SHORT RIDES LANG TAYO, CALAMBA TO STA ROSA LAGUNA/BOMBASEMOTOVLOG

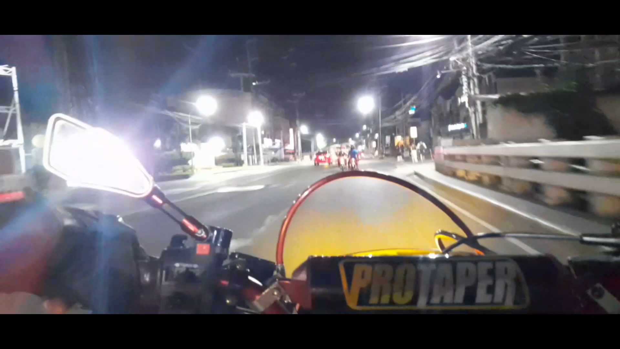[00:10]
Magandang magandang gabi sa lahat. Samahan niyo ako sa aking maikling pag-rides. Ito nga pala ang sitwasyon ngayong gabi. Maliwanag, malialiwala sa kalsada. Maganda ang kapaligiran, maliwanag ang daan.
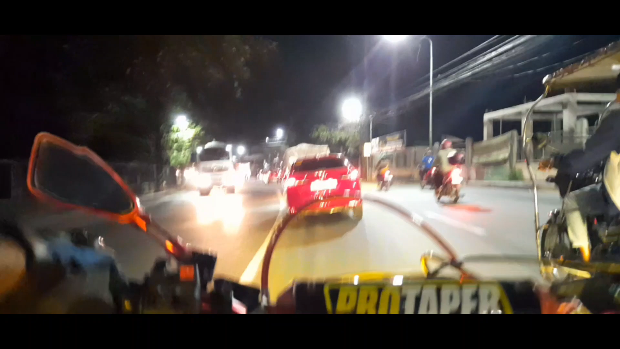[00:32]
Yan o, chill drives lang si Kuya Tricycle Driver. Yan, manatili sa kanan.
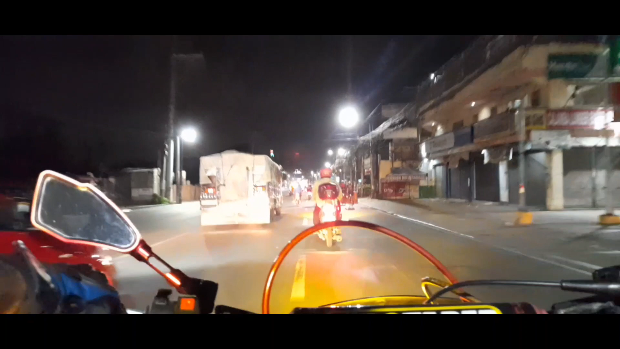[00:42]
Kapag pabagal nga pala ang mga sasakyan natin, kailangan manatili tayo sa kanan.
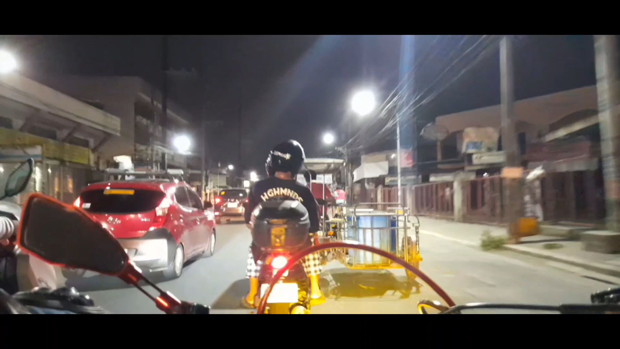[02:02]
Galing nga pala akong Kalampa, patungo ako ng Santa Rosa, so malapit na. Yan, enjoy evening rides. God bless you. Ito ang sitwasyon natin ngayong gabi. Today is Sunday.
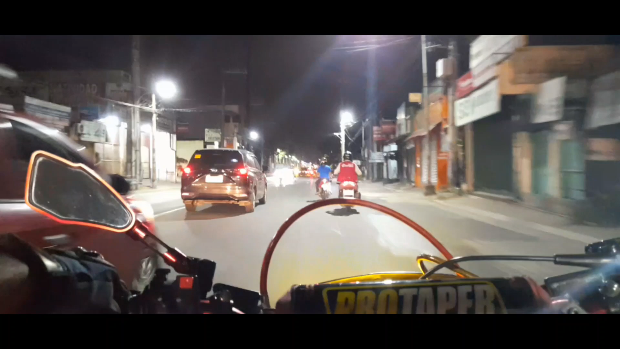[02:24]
Kahit Linggo, marami pa rin ang sasakyan.
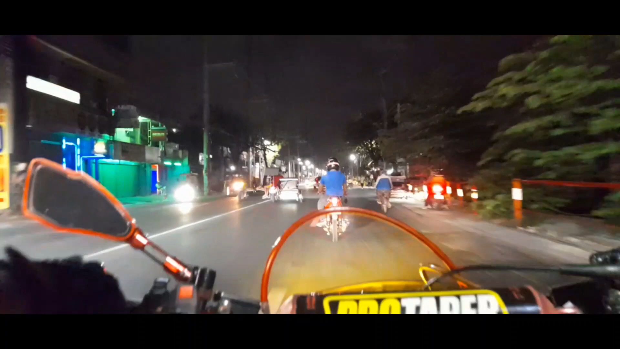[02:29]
Siguro nagbabalikan na sa kanilang mga trabaho. Diba? Nag-advance na para hindi na sila mag-traffic na gahit sa umaga at Monday. Sa araw ng Pasukan, Monday, sobrang traffic dito. Dadaan ko lang ang kalsada na to. Patungo sa Santa Rosa, Laguna. Dito na tayo sa Cabuya. Galing tayo ng Kalamba, Laguna.
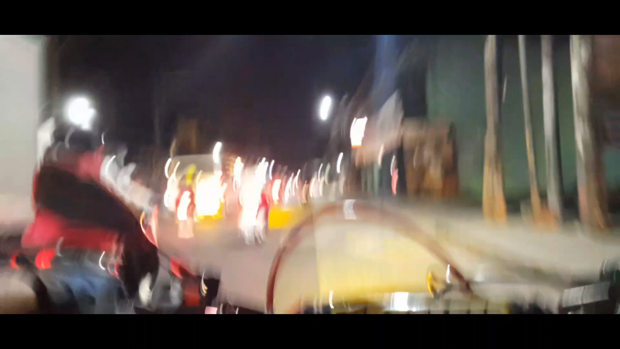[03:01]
Kung saan doon ako pupunta sa aking kapatid. Kaya maganda sa gabi magbiyahe. Wala gaano init.
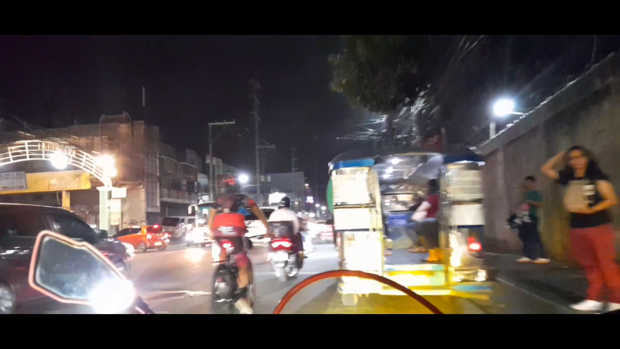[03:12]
Pero mausok ang kalsada. Gawa na usok ng mga sasakyan.
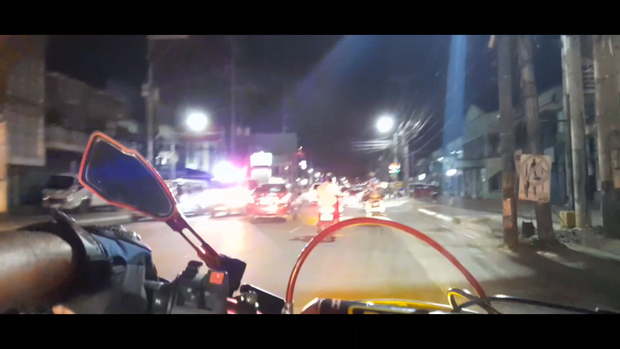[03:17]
Ingat-ingat tayo sa ating biyahe.
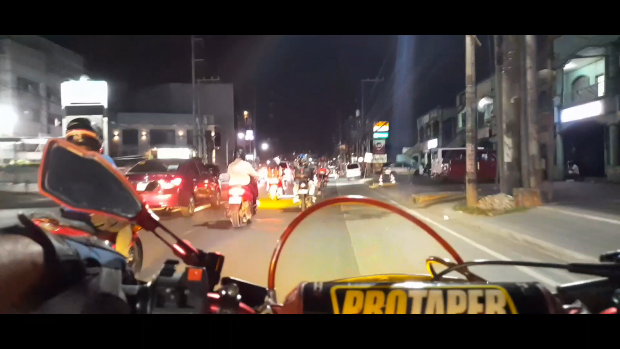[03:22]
Ganito kaganda ang kalsada dito sa Rambuyo. Maliwanag daan dahil maraming street light. Yan o.
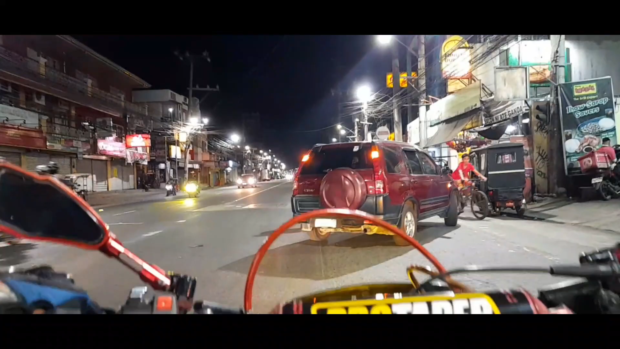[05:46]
May tatawid pagbigyan natin ng mattress dahil walang patayan sa hindi tayo makikita niya. Tuloy pa rin ang ating biyahe sa maganda kalsada at paliwanag.
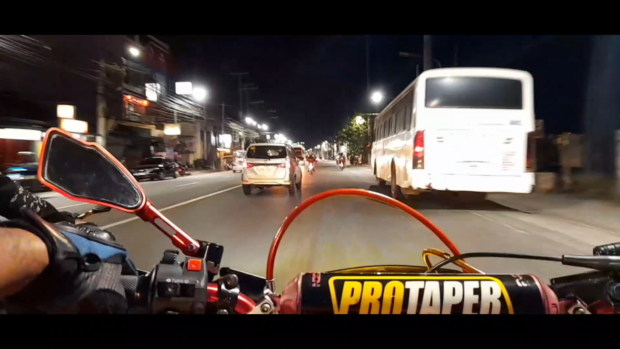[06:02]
Ingat-ingat lang tayo, huwag masyadong pakumpiyansa sa ating pagdadrive dahil marami ang tumatakulat at sa ating inadaan. Ayos tayo sa diskresya. Hindi rin tayo makadiskresya. Good evening sa lahat. Sa mga di pa na kapaghaburan dyan, maghapuran na kayo.
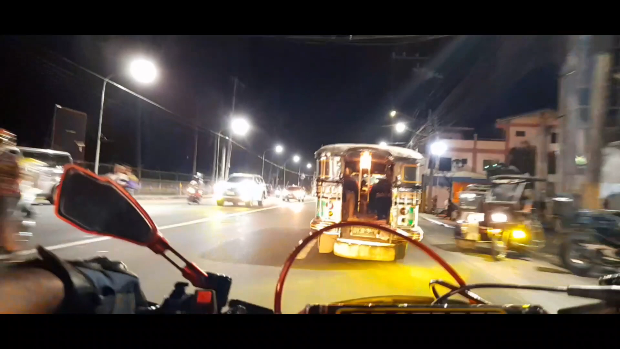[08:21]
Lahat nag-iingat ng mga driver. Kadalasan sa ganitong biyahe, kadalasan makakalaman ng accident. So ngayon, maganda biyahe ko ngayon, walang accident sa kalsada. Ibig sabihin, maingat ang mga nagmamaneho. Salamat sa Diyos at wala tayong nakakilinti makasamahan na nasa kalsada na yun.
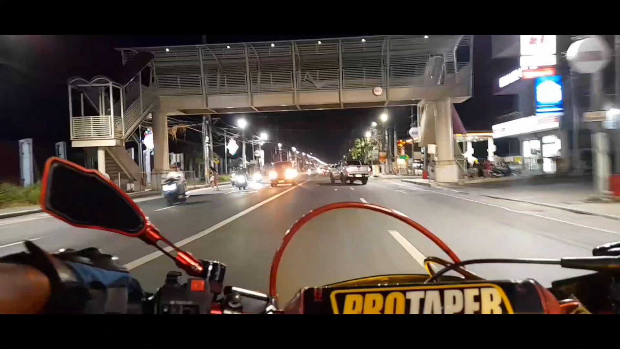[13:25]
Yan, tuloy-tuloy lang tayo sa ating biyahe hanggat makarating tayo sa ating patutunguhan.
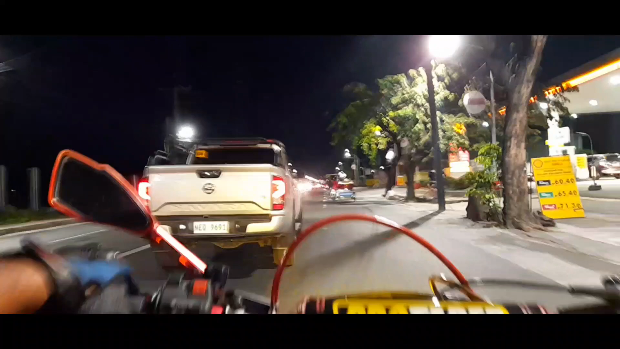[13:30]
Shout out sa tricycle driver na nasa tamang daan, nanatili siya sa daan ng kanan bahagi. Yan ang tama para hindi tayo makabala sa pagbilis na sasaktan.
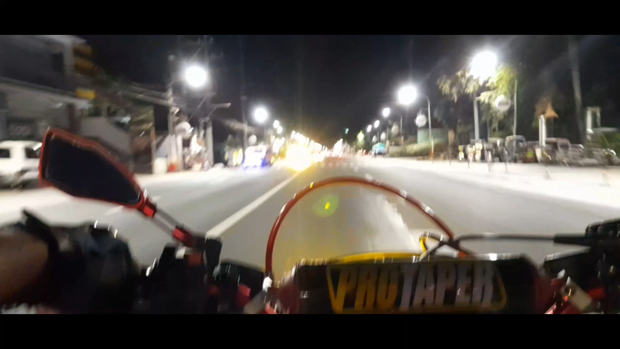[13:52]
Kaya na drive ko. Natili ako dito sa kaliwang kalsada para hindi tayo pa-aksidente dahil marami na kaparada mga trucks kami gaya niya at doon sa aking mga nadaanan yung mga trucks na standby siguro naghihintay sila ng oras
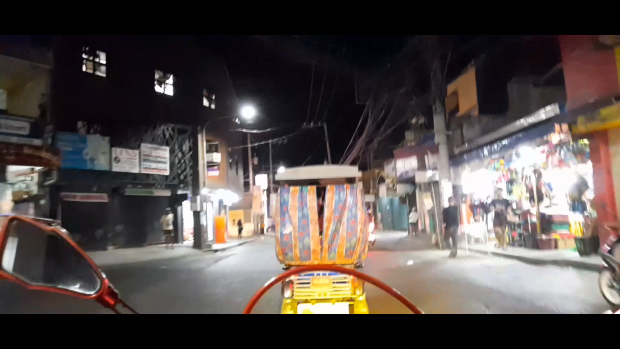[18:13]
So ayan, dito na tayo sa Balibago Bayan.
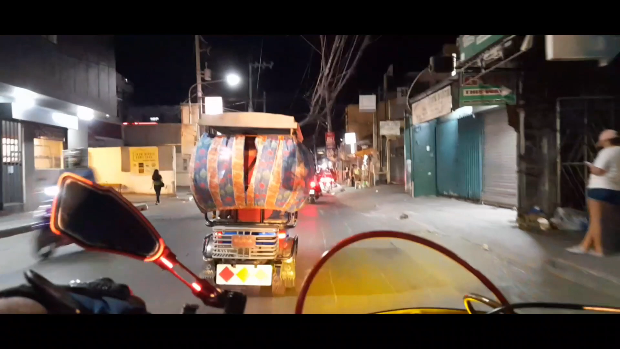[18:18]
Balibago Palengke.
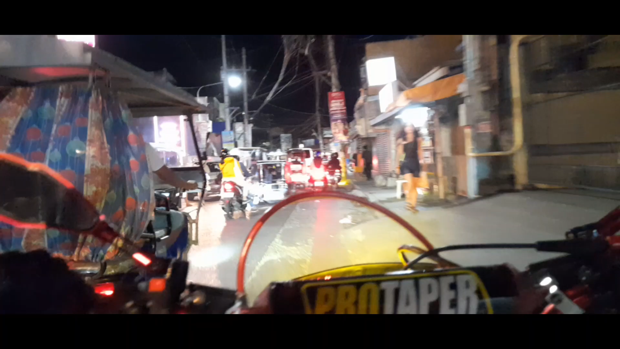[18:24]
Ito nga pala ang palengke ng Balibago. Marami rin sila mga tinda dito. Sarisaring paninda, gaya ng isda, manong, baboy.
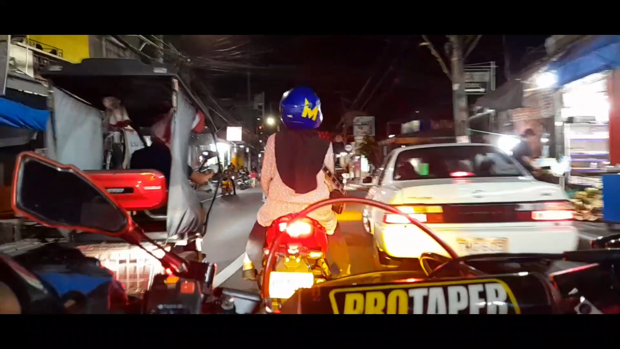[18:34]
Mga bigas, mga gulay, mga bigger din. Hindi ka talaga maukutong kapag nasa palengke ka. Kaya magbawal ka lang ng pampili. Para pag nagutom ka may pampili ka.
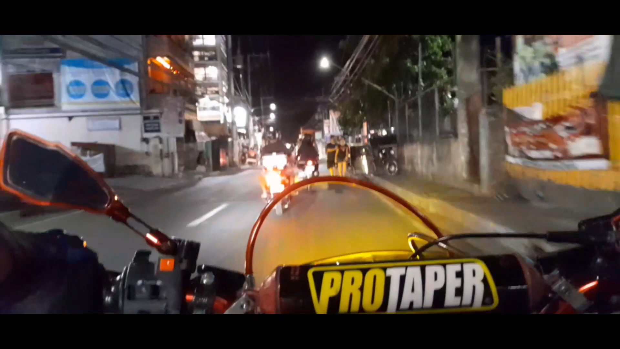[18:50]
Shout out sa nagbabalot niya. Yan, medyo madami-dami naman sasakyan dito kada. Dahil masigit na kansara dito kaya akala mo madami na sasakyan. Dahil medyo natatraffic. Yung mga nakaparado din sa gilid kaya medyo masigit ang kansara lalo. At maraming motorista. Dito na tayo.